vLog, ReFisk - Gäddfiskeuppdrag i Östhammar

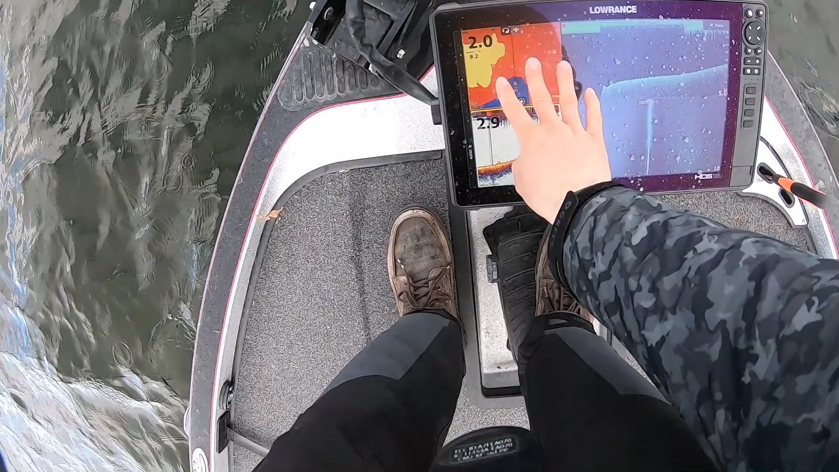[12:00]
Då kan man ju köra live-loggning här hela tiden så jag gör.
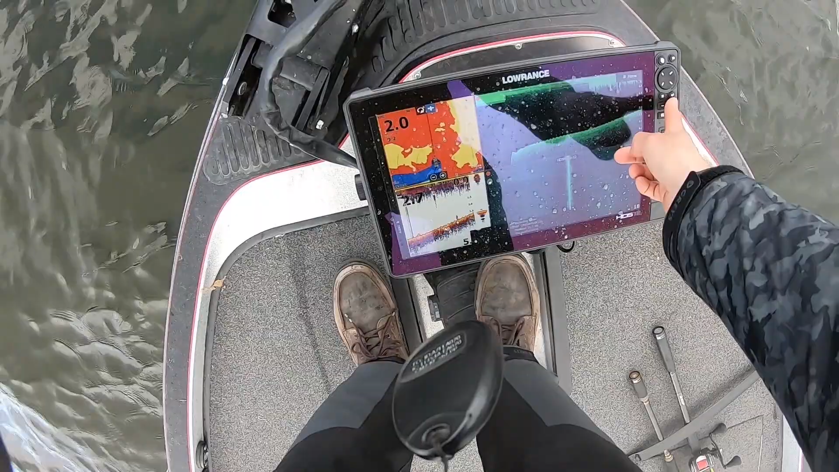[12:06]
Så får man ju lite fina kartor tids nog. Det är ju jättebra.